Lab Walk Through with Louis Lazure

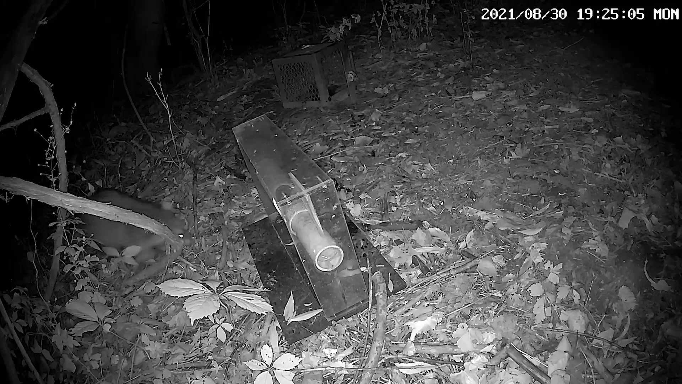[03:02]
light so it records at night that way with the the number of pictures it's taking at any given night we can have an idea of the
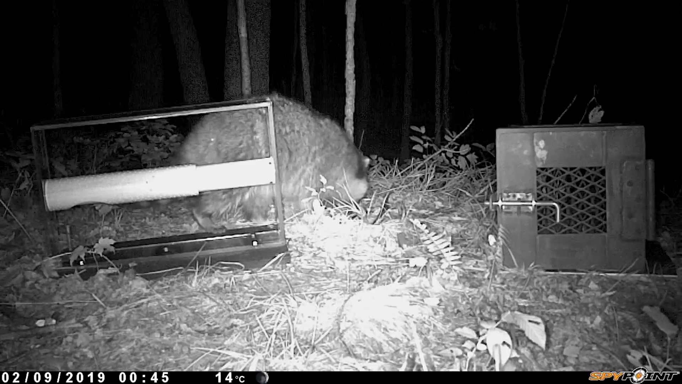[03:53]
abilities and i want to see if they can solve a challenge
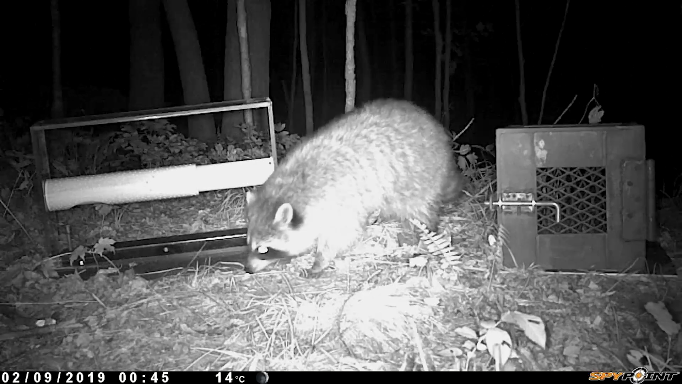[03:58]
that i give to them so i'm using puzzle boxes this is one of my puzzle box it's a two-step solution
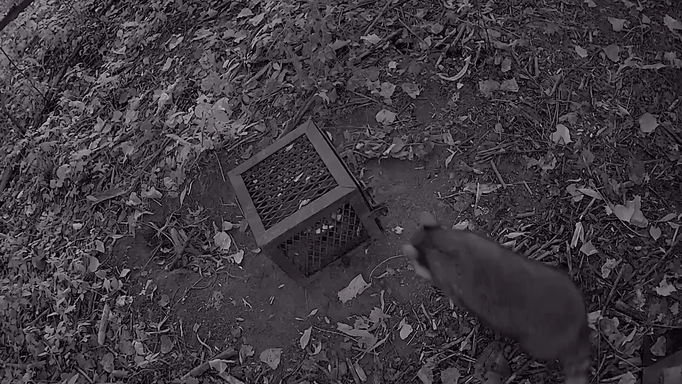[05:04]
that i'm using for other part of my project it's an infrared so it can see in the dark and it's motion activated this records very good videos and that way i can record raccoons interacting with the box and i will analyze those videos at the computer later on so
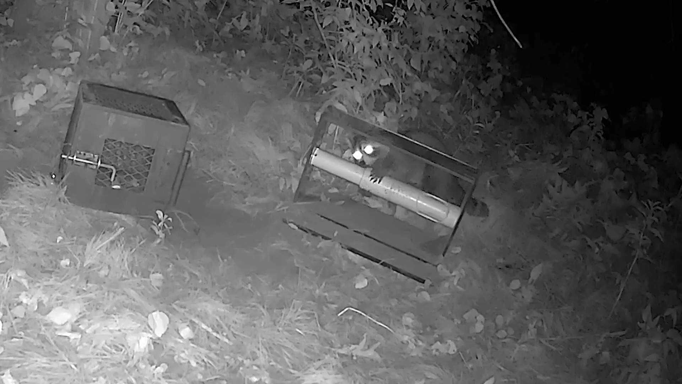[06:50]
with it for a while find the solution just by sheer luck which is not what i want to study but if it happens it happens whereas
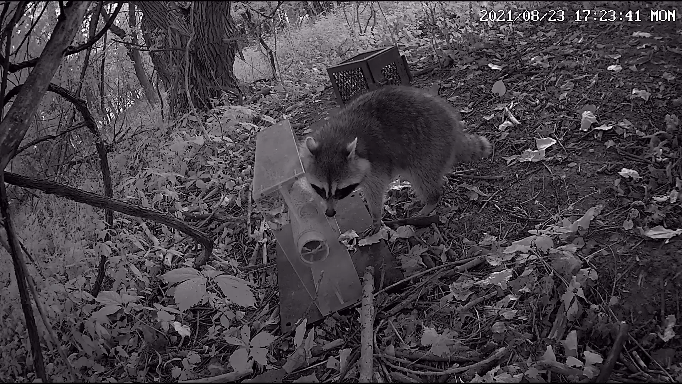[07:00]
with the other puzzle you can't slide a lever and open the door by accident so that would be an explanation why this puzzle is more often solved by the raccoons okay
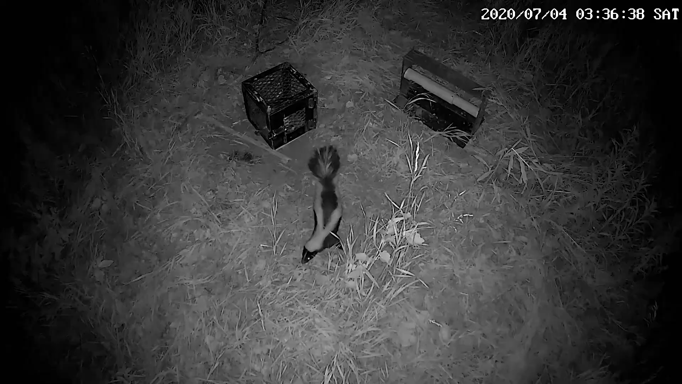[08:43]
coming near the trap where a skunk is trapped with a sheet in front of us it lower the stress of the animals so they are less likely to spray